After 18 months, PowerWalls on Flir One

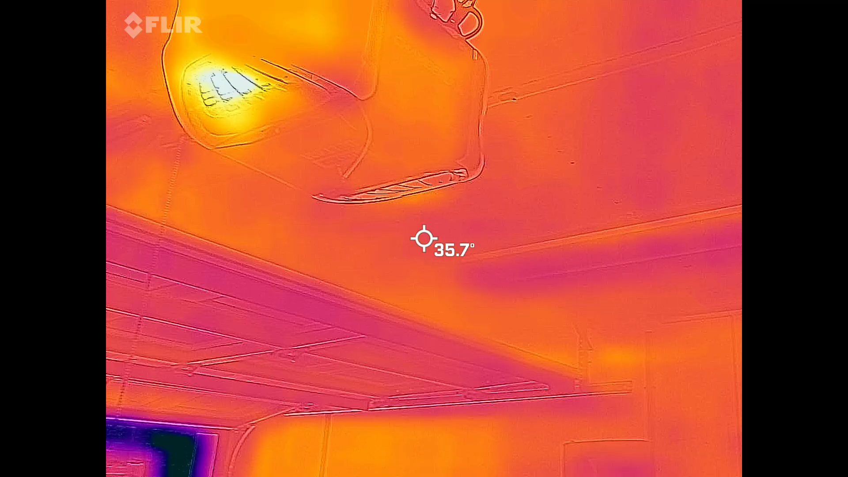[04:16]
leaks on my walls up in a ceiling here's the door to the attic you can see how poorly is insulated compared to the rest of
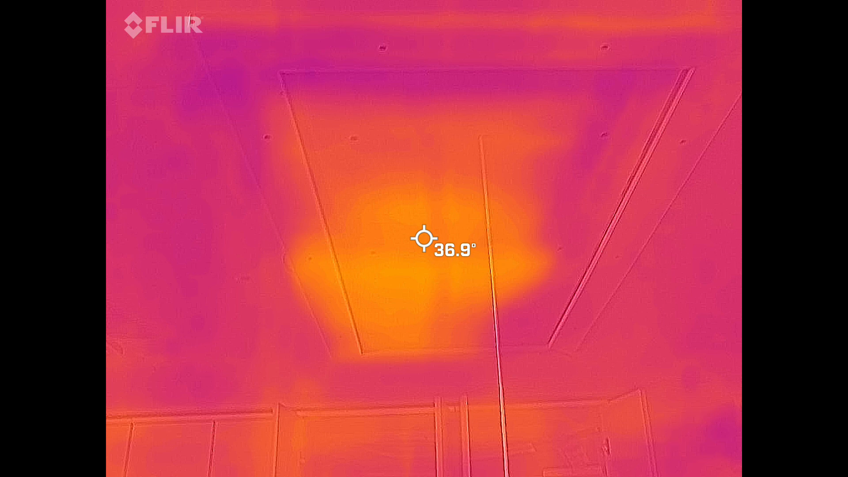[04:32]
the ceiling but anyways I just want to show this off and I'll probably make more videos with it
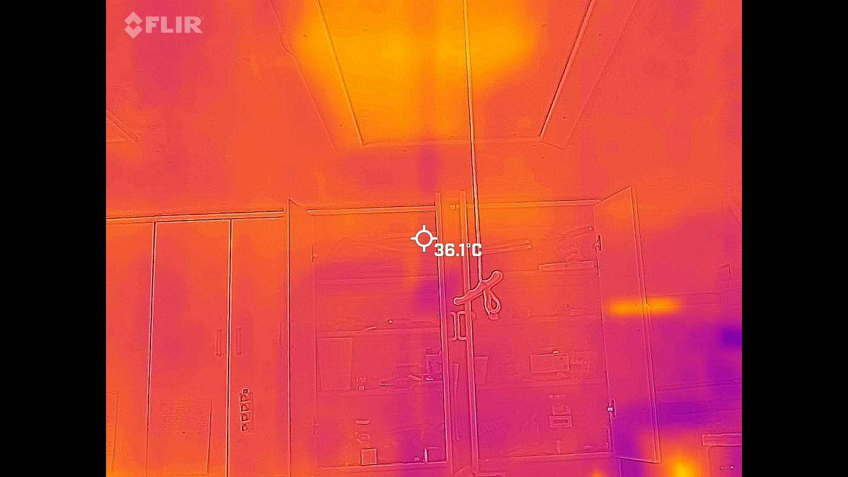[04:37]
On screen: spot 36.1°C
but once again the power walls are just fine there's no hot spots in them the cells are doing just fine modules are doing just fine and power walls are just
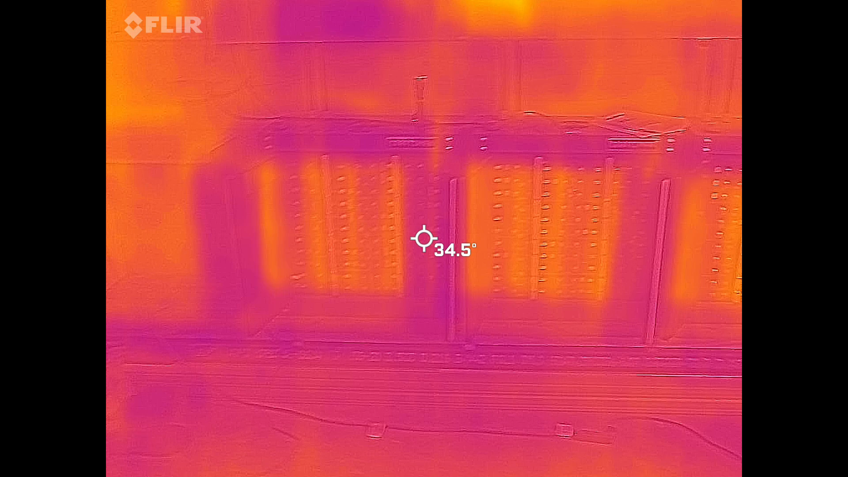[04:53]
doing just fine fully charged it's been charged now for maybe
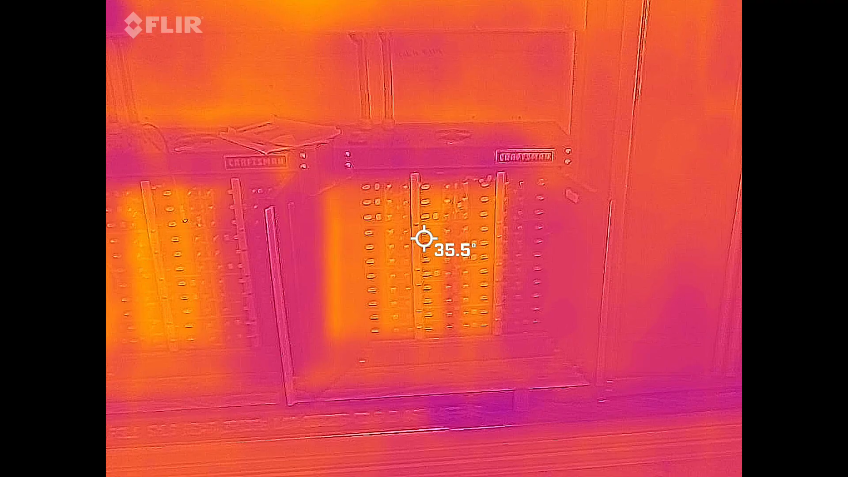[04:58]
30 minutes I don't see anything hot in it so far doing good
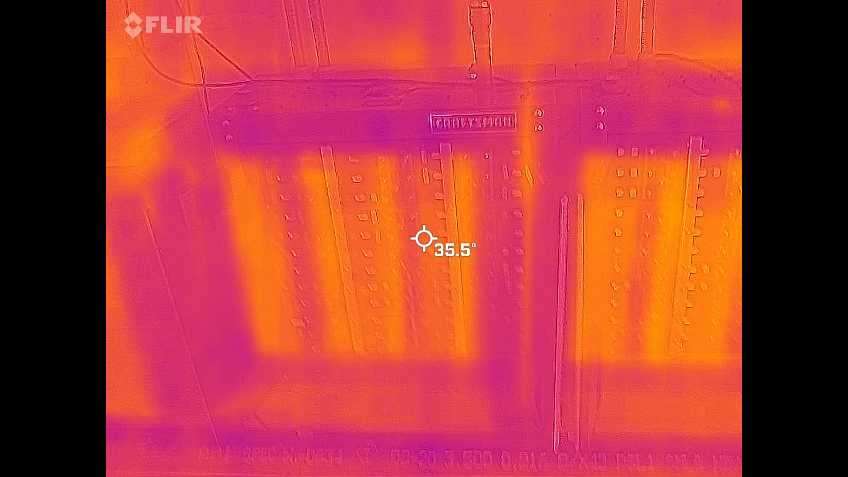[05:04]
and let's open up up over here this is
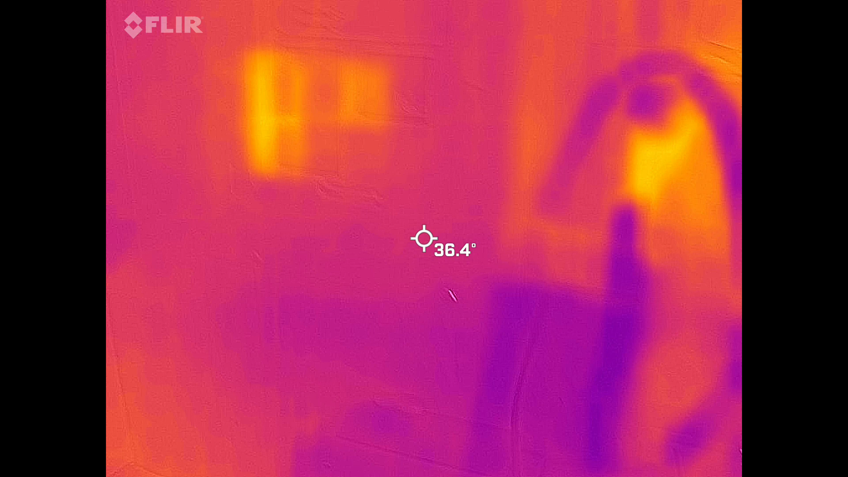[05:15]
the panel this is the
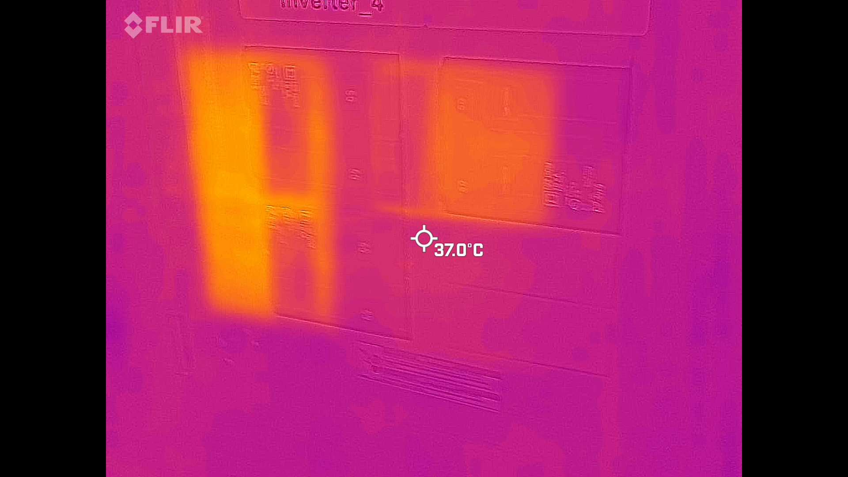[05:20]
On screen: spot 37.0°C
panel where all the all four uh lv 65 48s come together you can see those two breakers on on the left side they're warmer than
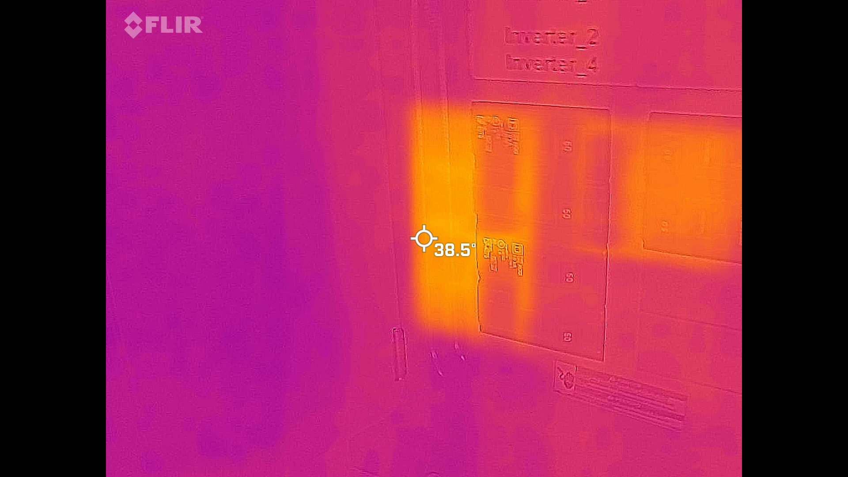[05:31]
the one for the to charge a car with it but yeah just a quick short little
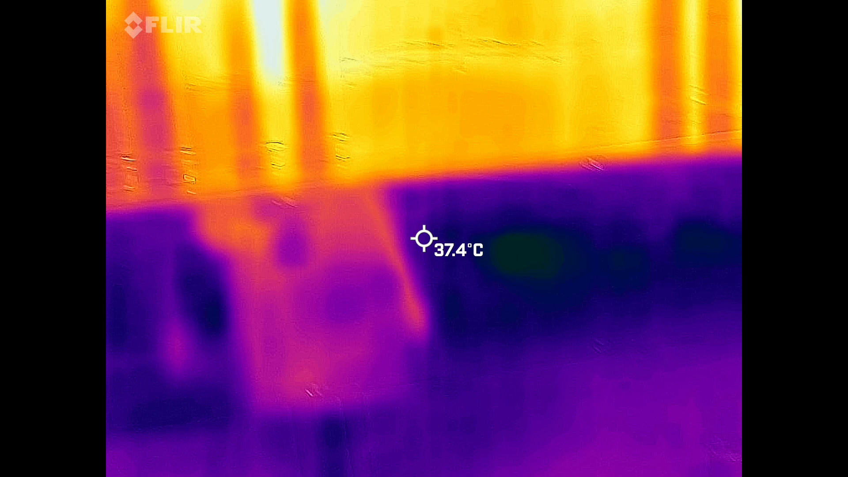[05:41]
On screen: spot 37.4°C
video for you all to see my power walls are doing just fine
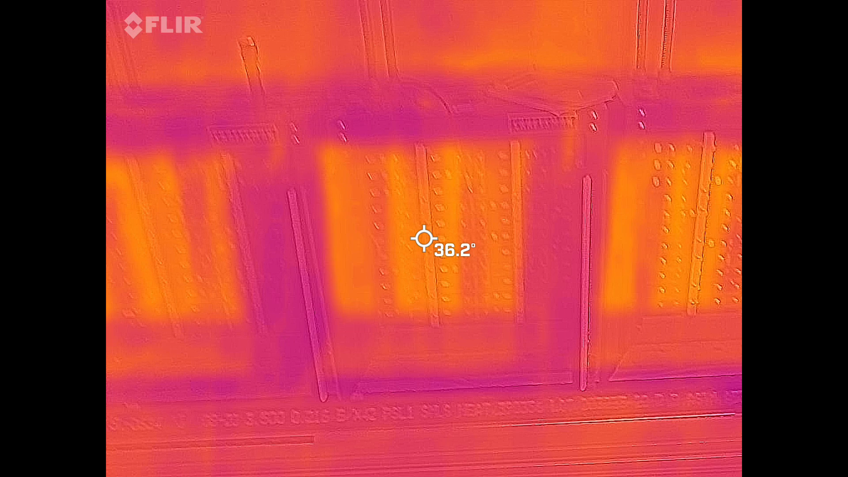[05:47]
just one more thing to add you can see the leaks up in the ceiling the center of it is insulated pretty good but the corners corners suck so
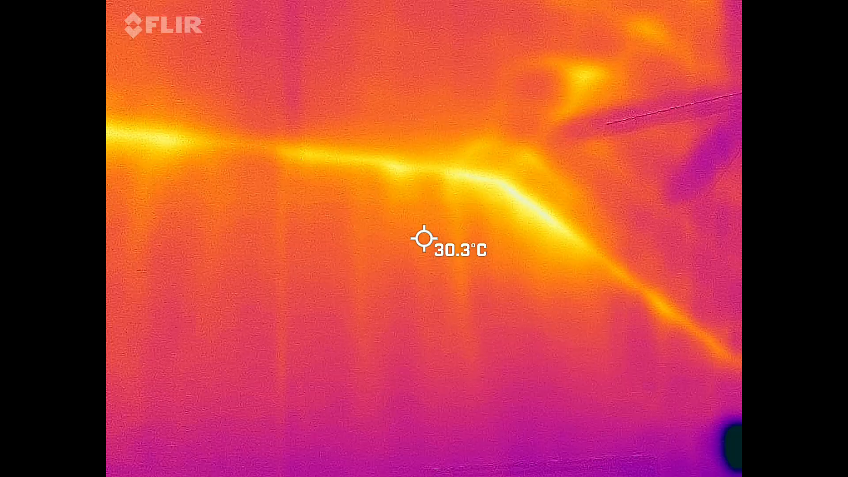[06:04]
On screen: spot 30.3°C
I have to figure out what am I going to do with this you can actually see the 2x8s in there too they show quite
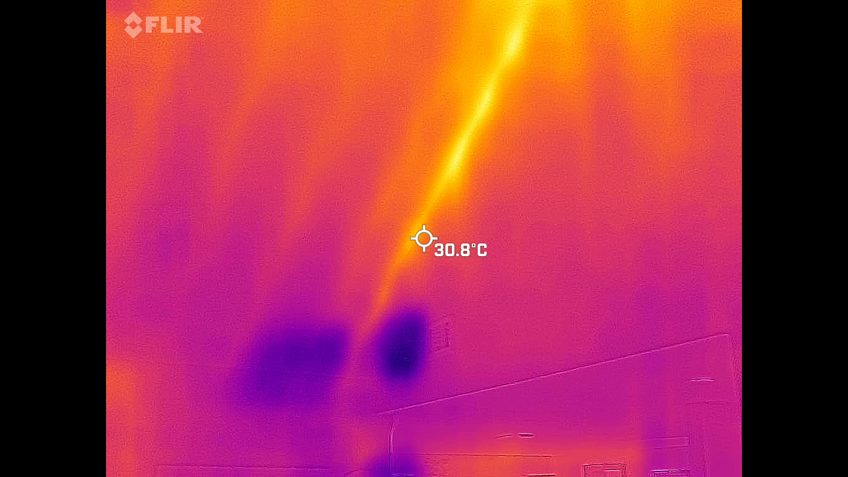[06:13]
On screen: spot 30.8°C
nicely right there that blue spot is the ac vent this is the reason why I bought this for a camera I'm going to fix all of
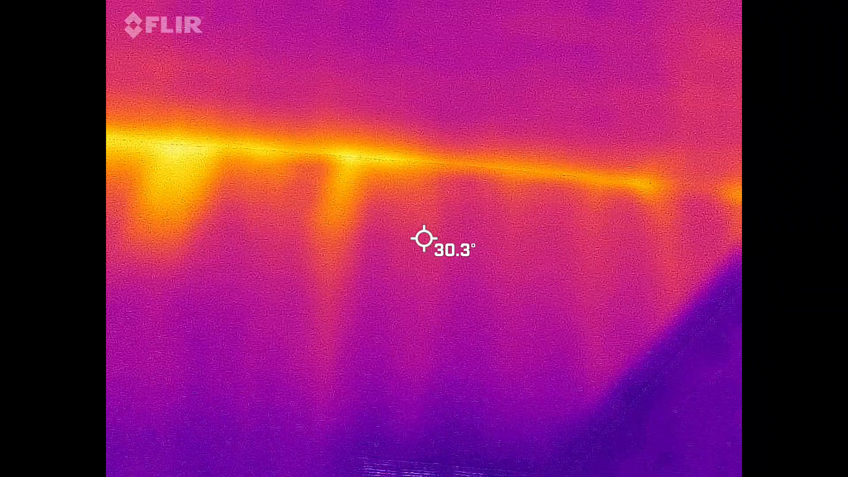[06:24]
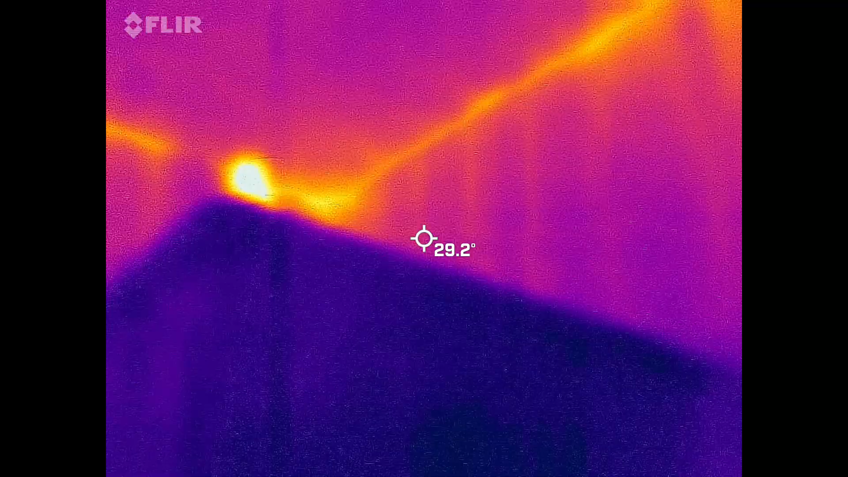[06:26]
this as you can see I do have some leaks
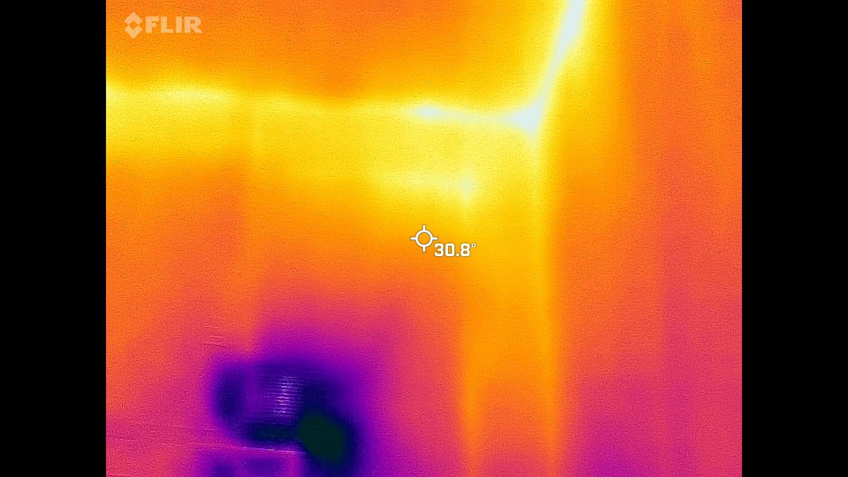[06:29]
and I like my homes to be insulated properly here you go you can see this door it's insulated fairly well I
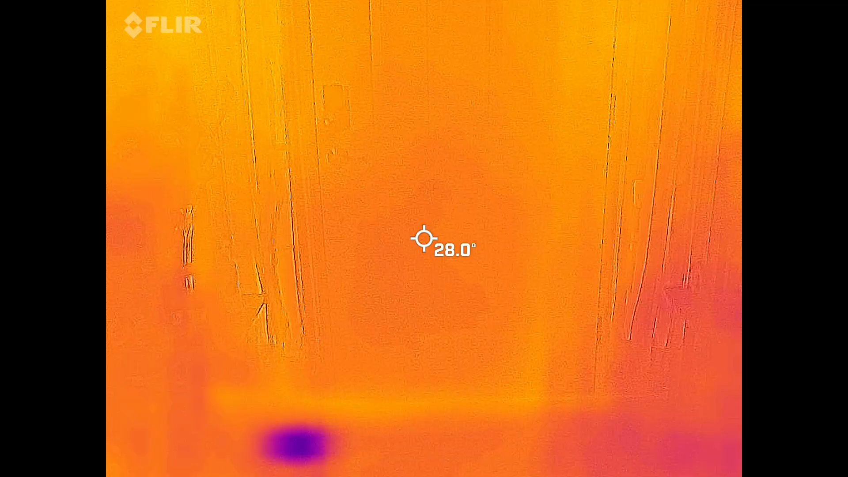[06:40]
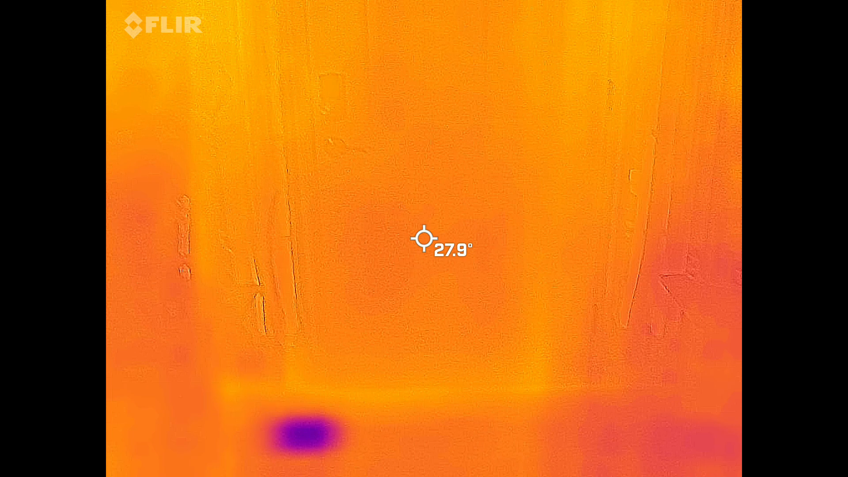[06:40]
don't think I'm going to replace it or change anything else on this door I have nothing to complain about right there so I think it's going to be good